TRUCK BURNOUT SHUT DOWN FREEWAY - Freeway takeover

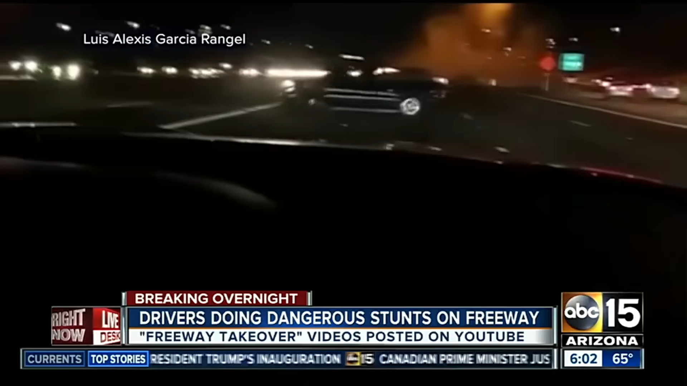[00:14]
When we first got this video, we didn't want to glorify these stunts because that's what these folks are after. They're recording it sometimes, posting it on YouTube. We don't want to do that, but now that we've seen it's happened a second time, we're seeing a dangerous pattern that we want to let you know about because you see in this video, these trucks just stop traffic on a major freeway to do those donuts right in the center.
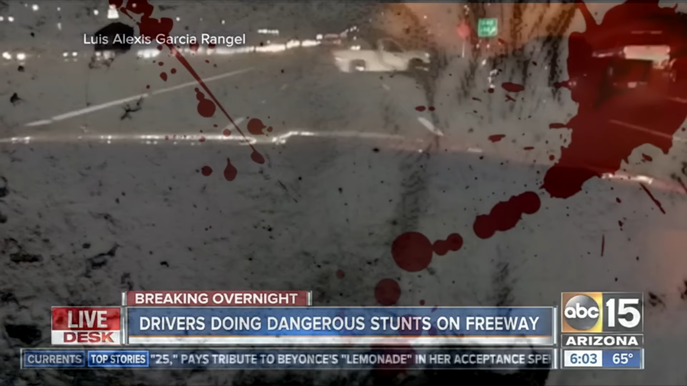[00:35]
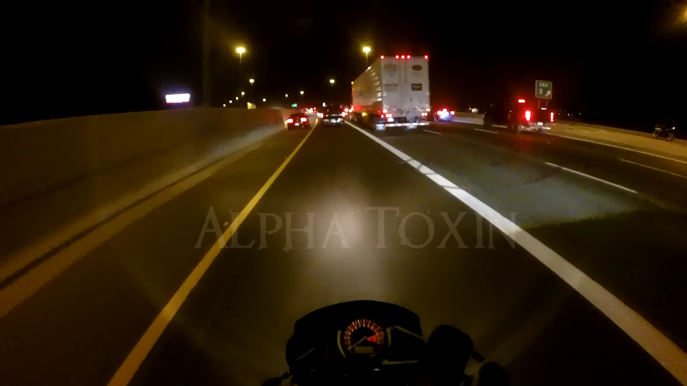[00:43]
Well, something's on fire.
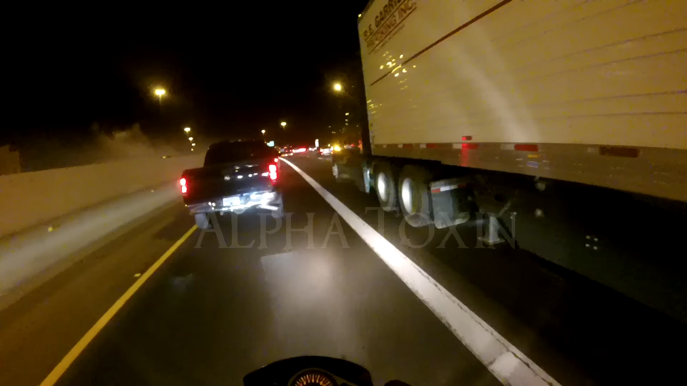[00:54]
that's the only one that got their fucking phone out. That's right,
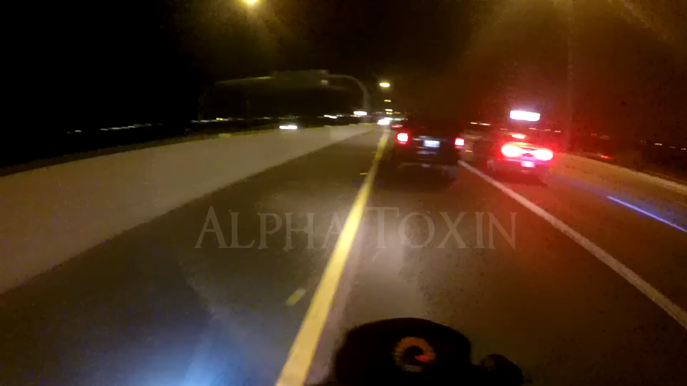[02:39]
Oh. Oh. Oh. Oh. What the fuck? Oh. People are gonna get me fuckin' too.
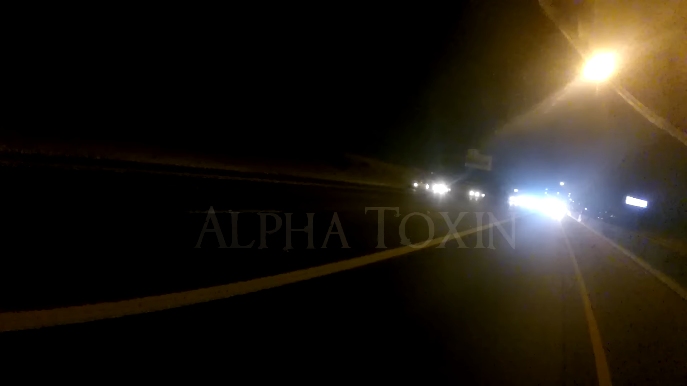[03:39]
There's like four fuckin' accidents. Damn, that's fuckin' crazy. Well, the freeway's mine.
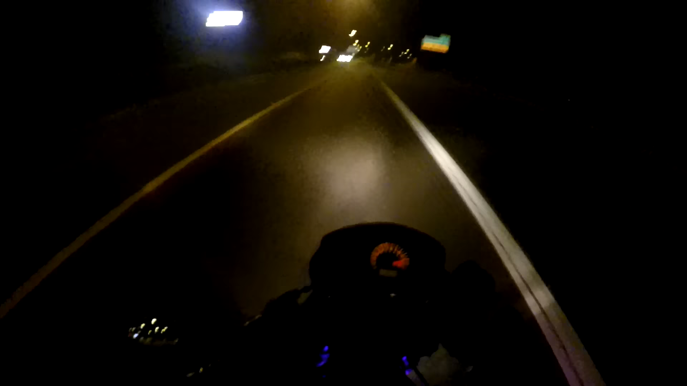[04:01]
Shut down the whole freeway. There's the cops. There goes another one. Yeah. I would've stayed and watched, but I definitely...